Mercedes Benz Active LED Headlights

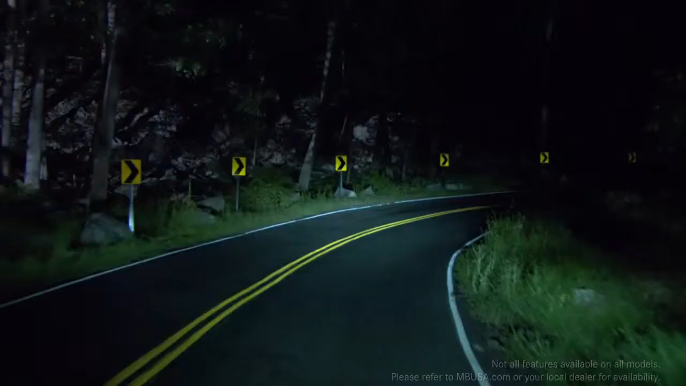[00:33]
light up curving roadways up to 90% better than plain fixed lamps.
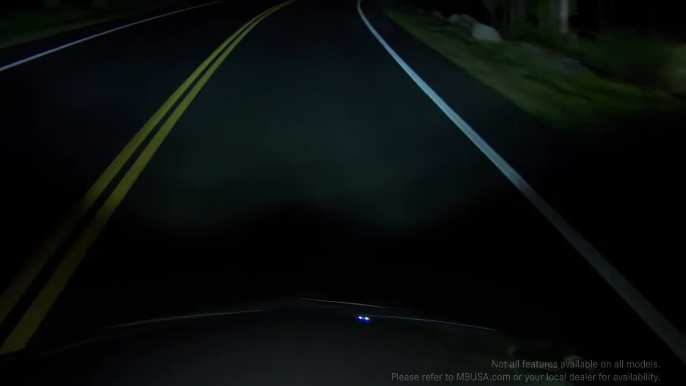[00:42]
Adaptive high beam assist automatically varies the beams, shining the most light possible on the road ahead without causing glare for other drivers.